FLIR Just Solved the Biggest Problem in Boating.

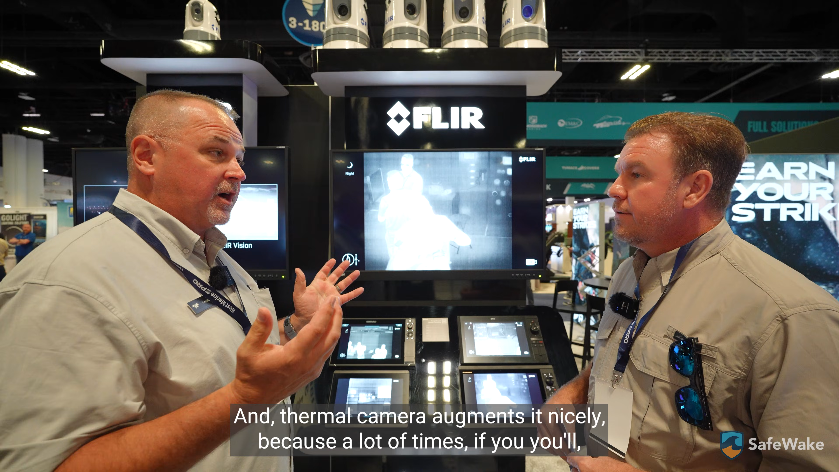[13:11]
And, uh, thermal camera augments it nicely because a lot of times if you, you'll, you'll be able to see a little bit better. Sure. And it really depends on where in the U.S. you are too.